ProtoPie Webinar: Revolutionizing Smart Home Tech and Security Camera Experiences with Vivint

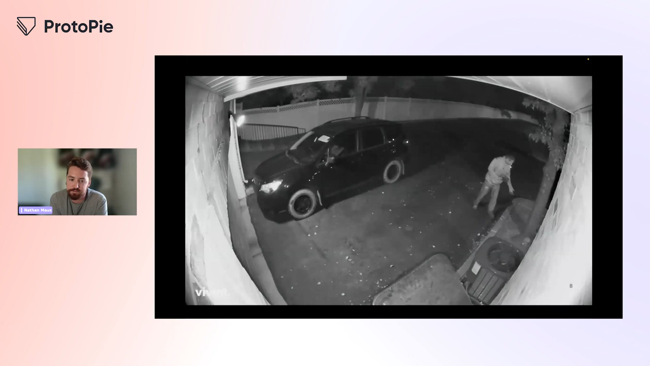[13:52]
He throws some like lipstick and stuff on the ground here. And then he goes over to my car and starts looking around to see if there's anything of value. I think the audio isn't actually working, but you can see him get startled. That's when the whistle happens. He gets startled and then he looks directly at the camera. So two things happen. He doesn't break into my car. And two, he looks directly into the camera so we can get a picture of his face just in case we need to share that with the police.